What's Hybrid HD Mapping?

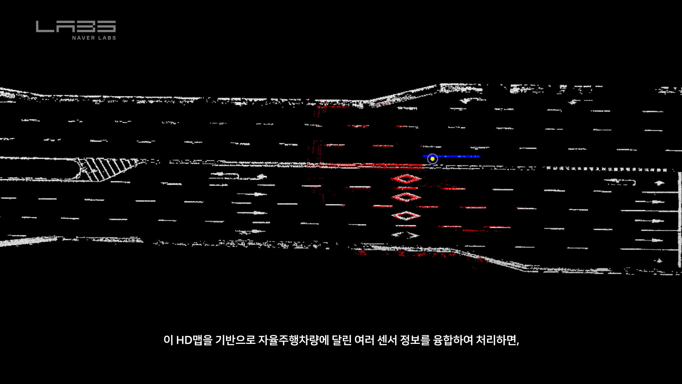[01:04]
Naver Labs is developing centimeter level localization technology by integrating sensor fusion data into our HD maps for use in areas where high-rise buildings interfere with GPS signals.